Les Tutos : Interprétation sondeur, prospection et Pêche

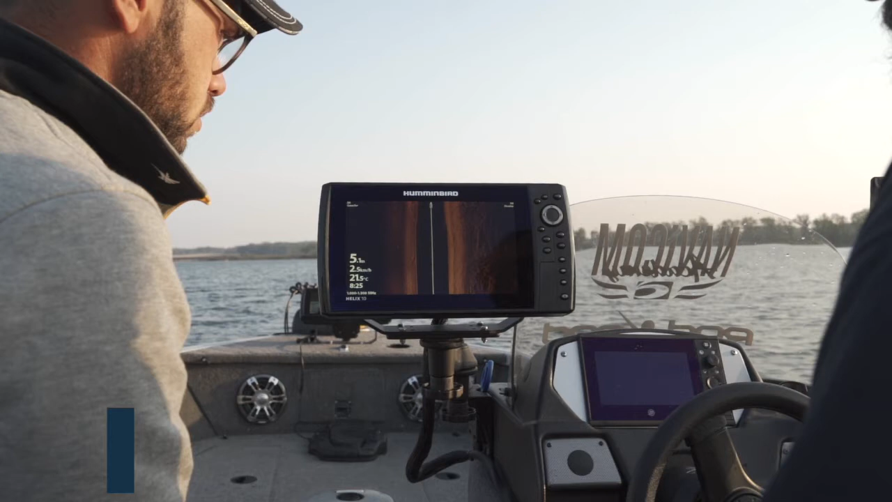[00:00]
Bon, alors on va prospecter une zone,
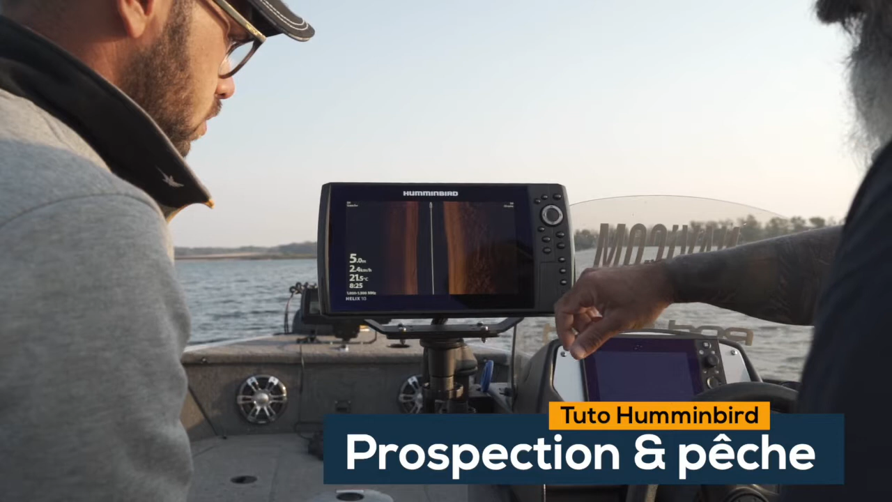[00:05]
marquer le poste et après on pêche, ok? Ouais, donc on va passer en 2D down.
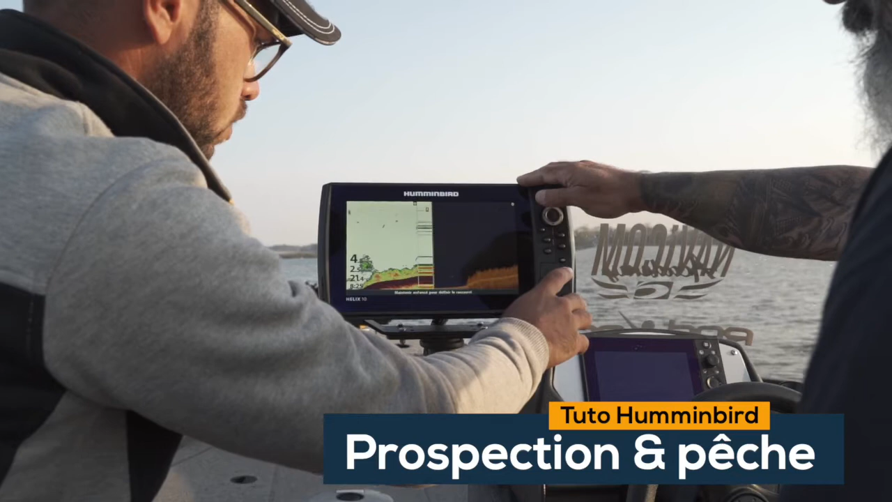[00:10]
Donc t'as vu, on est monté sur une cassure, là, une petite cassure. On a le plateau d'herbier avec banc de fourrage et on avait un carnassier qui était à la sortie.
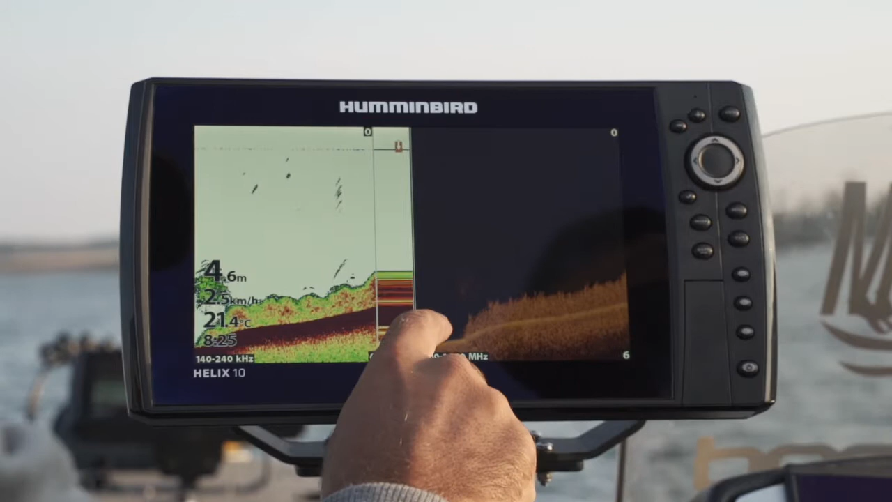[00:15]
On screen: depth 4.6 m, water 21.4°C
Et on voit donc on a 4,50 m de profondeur et on a environ 1 m d'herbier. Donc t'as vu, avec du poisson un peu isolé. Et là, grâce au réglage de sensibilité, on arrive à voir l'épaisseur. Ici, on a la confirmation en DI, mais en 2D déjà, vous avez l'épaisseur de l'herbier. L'herbier. On voit bien Ouais. Donc là, ici. ils sont beaucoup plus hauts ici. Voilà. Et par contre, c'est des herbiers qui sont denses. C'est pas des cathédrales. C'est vraiment un herbier qui est dense. Donc les poissons se posent pas mal dessus.
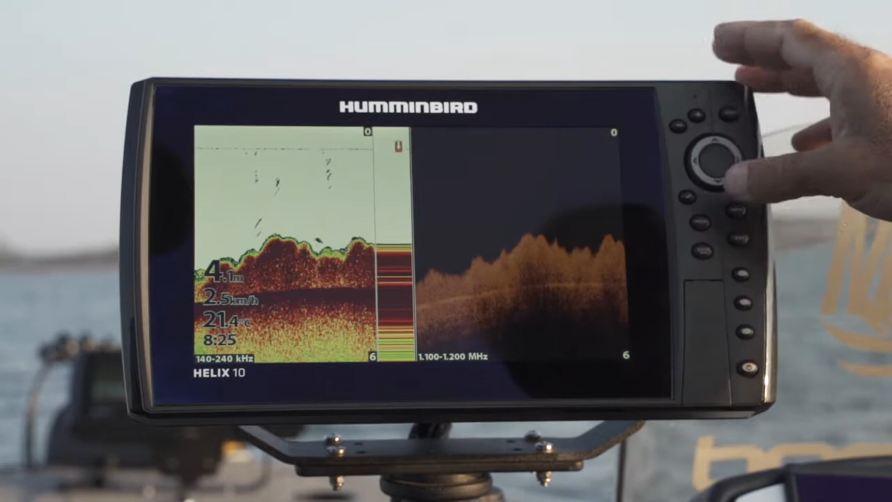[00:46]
On screen: depth 4.1 m, water 21.4°C, speed 2.5 km/h
On repasse en side. Allez. Hop. Donc là, on voit la limite de l'herbier, la cassure.
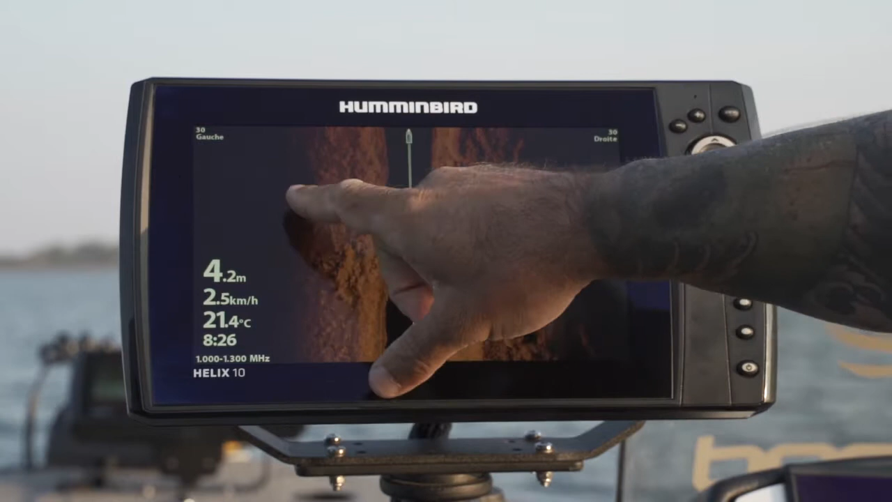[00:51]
On screen: depth 4.2 m, water 21.4°C, speed 2.5 km/h
C'est ça. D'accord? Donc on va On va la marquer. on va se positionner quelques points dessus. On va la marquer pour vraiment bien se positionner dessus. Donc savoir la partie droite où il y a les herbiers. Donc toute la partie droite ici, c'est des herbiers. Et à gauche, sur l'écran de gauche, on a la partie sans herbier ici. Ah, donc ce qui nous intéresse après, c'est que on va pouvoir faire la dérive sur un alignement de points et savoir exactement
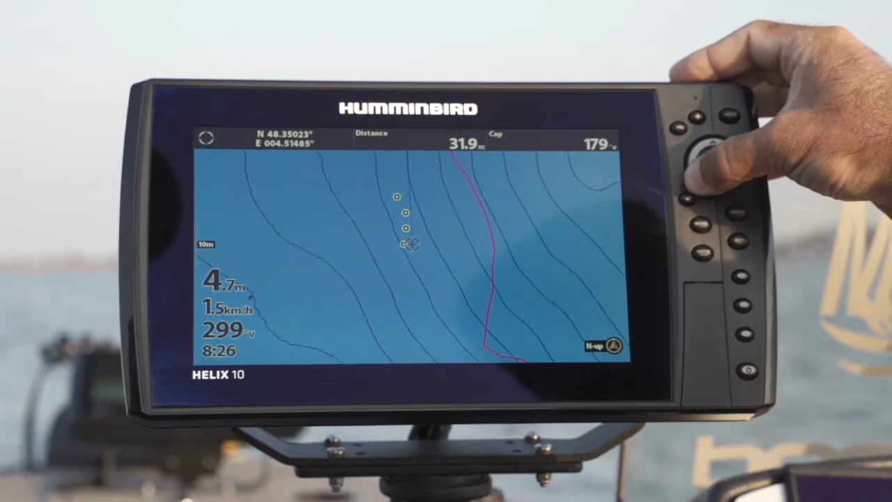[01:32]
où lancer, puisque on va visualiser, quand on va passer sur la carte, on visualisera notre alignement de points, on pourra se mettre à l'extérieur et lancer vers les points. C'est ça.
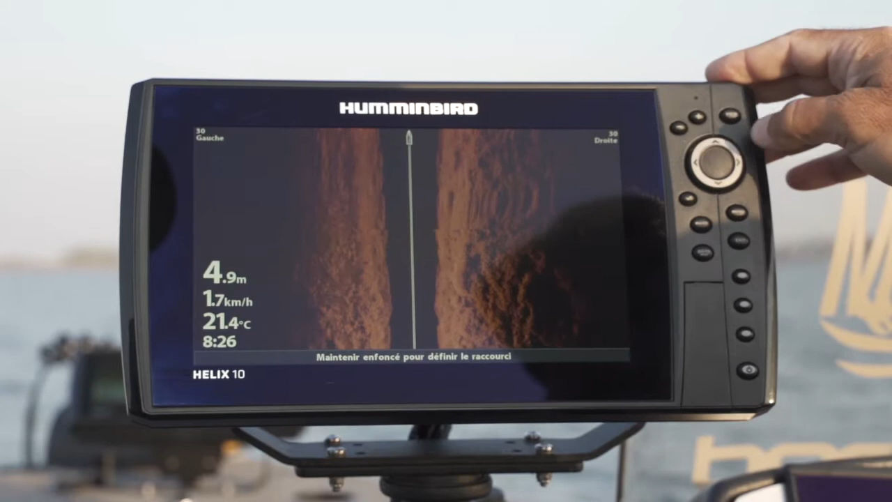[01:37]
On screen: depth 4.9 m, water 21.4°C, speed 1.7 km/h
Donc on va continuer la prospection. Donc là on voit bien la différence de structure en fait à l'image.
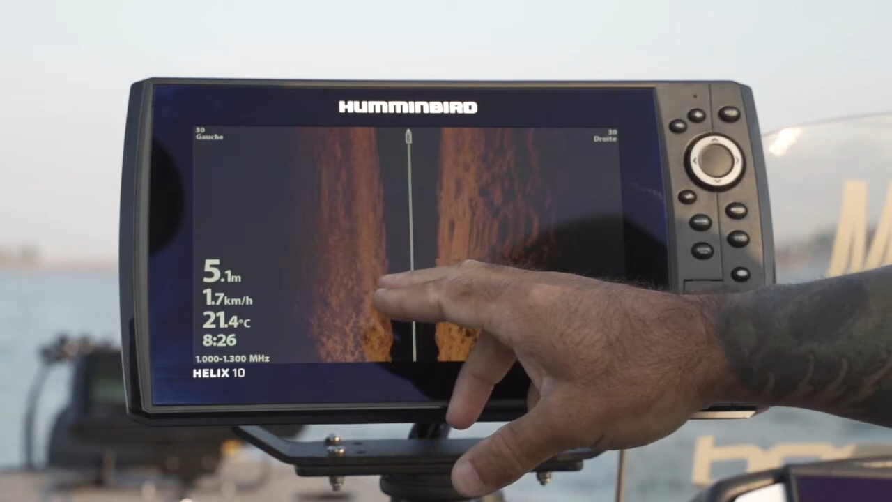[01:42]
On screen: depth 5.1 m, water 21.4°C, speed 1.7 km/h
Ici on a une image vraiment plate. Il y a C'est des souches, quelques souches.
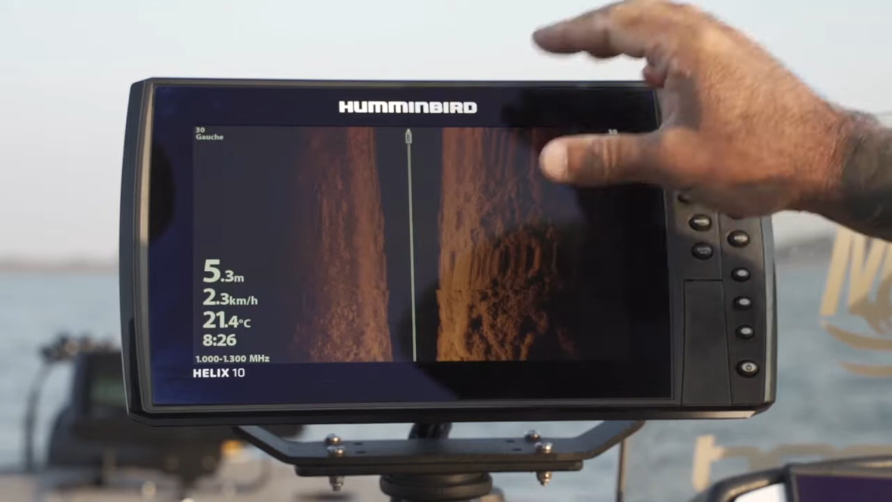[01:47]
On screen: depth 5.3 m, water 21.4°C, speed 2.3 km/h
quelques souches à l'extérieur. Mais là grosso modo vraiment le gros de l'herbier est sur notre droite.
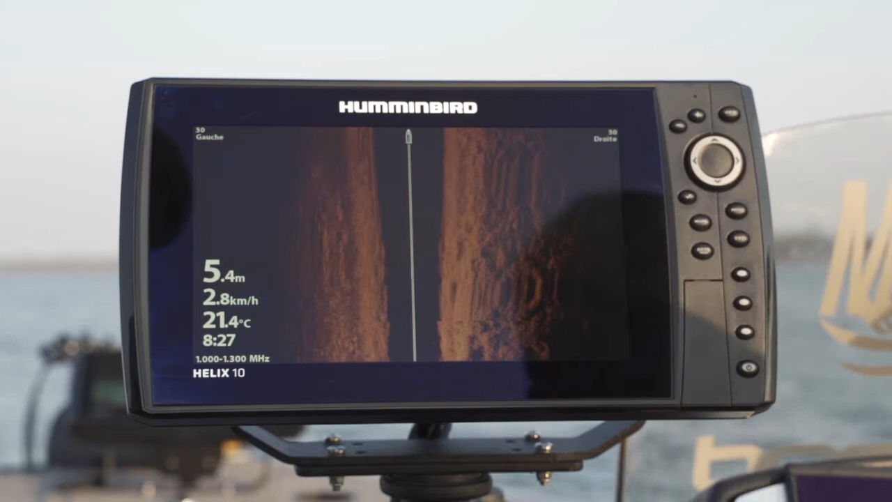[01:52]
On screen: depth 5.4 m, water 21.4°C, speed 2.8 km/h
Et on voit bien l'herbier là on est juste à la limite. Si on passe en 2D, on voit qu'on a atteint la limite.
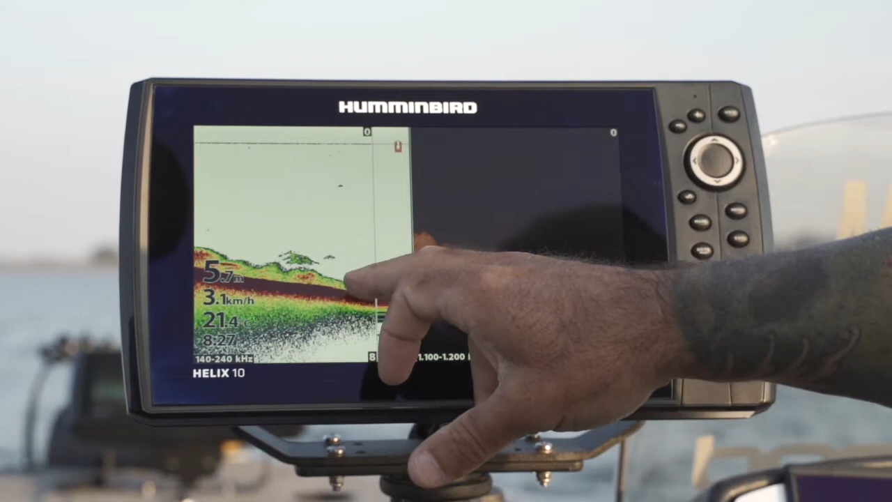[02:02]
On screen: water 21.4°C, speed 3.1 km/h
On est redescendu. Quelques poissons posés de nouveau.
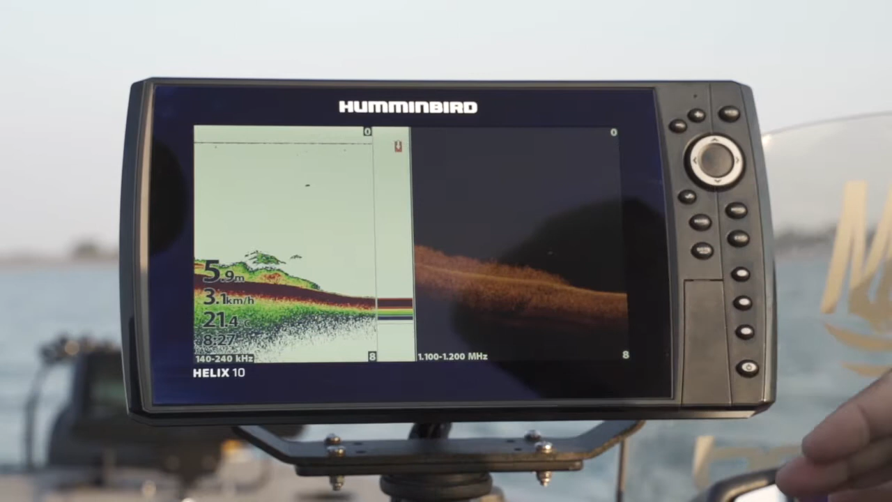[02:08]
On screen: depth 5.9 m, speed 3.1 km/h
Comme les herbiers sont très denses, les poissons ont tendance à rester au-dessus.
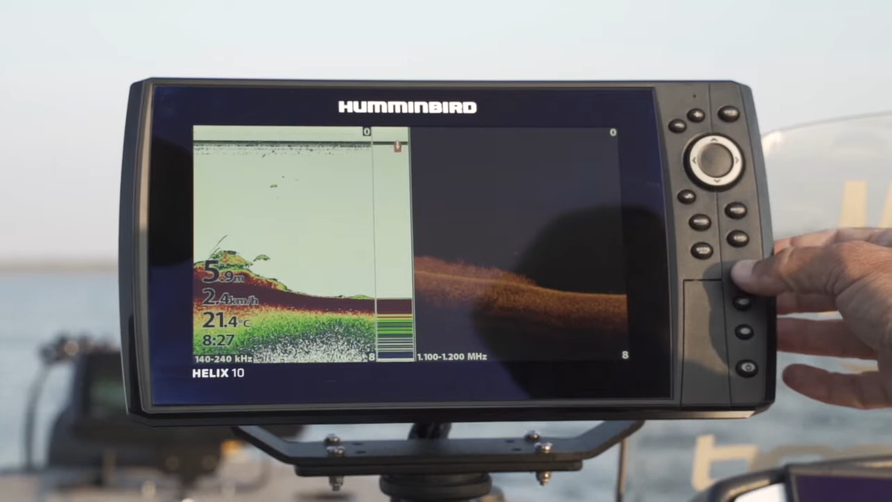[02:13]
On screen: depth 5.9 m, water 21.4°C, speed 2.4 km/h
Bon, on va essayer de faire quelques brochets dessus. Allez, hop, je vais marquer la fin de l'herbier ici.